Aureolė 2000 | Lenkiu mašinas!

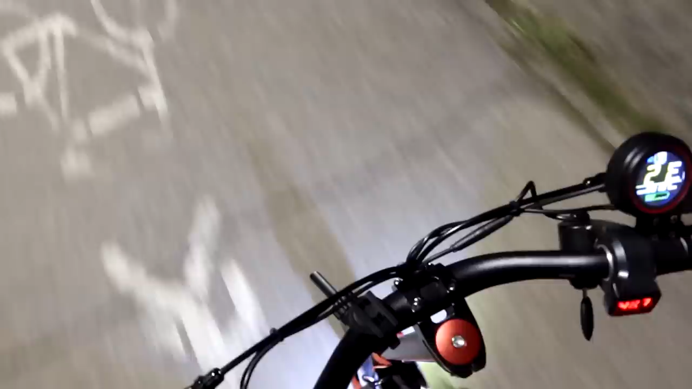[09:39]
Dabar važiuoju eko režimu ir laikau patį dugną. Pats dugnas yra 21 km per valandą.
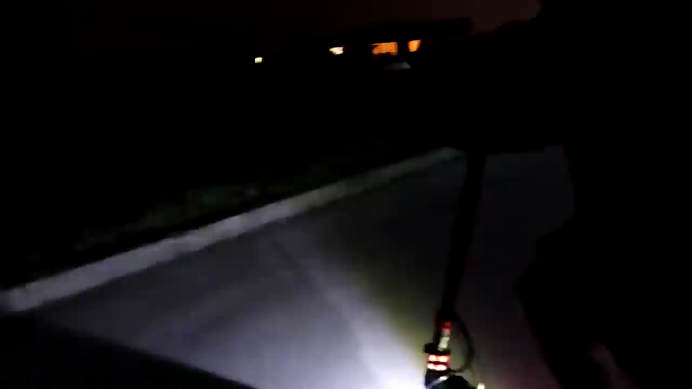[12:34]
Nu, pavyzdžiui, man tai būtų, pavyzdžiui, motorolerio tikrai netoks apšvietimas.